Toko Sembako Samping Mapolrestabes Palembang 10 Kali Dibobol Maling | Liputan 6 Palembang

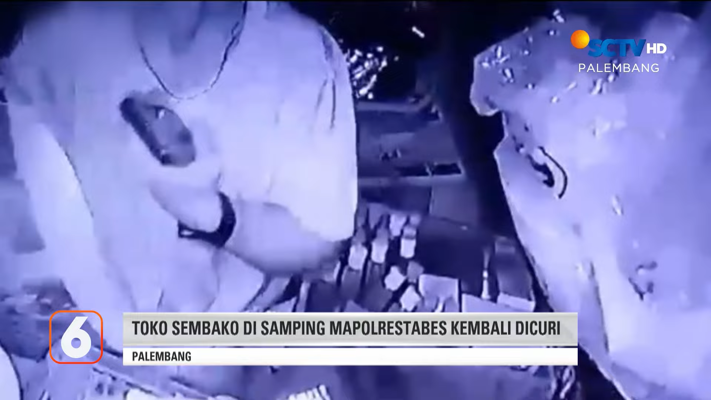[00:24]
Setelah membobol tembok di belakang, pelaku menggasak satu persatu barang. Kamera CCTV juga dirusak pelaku.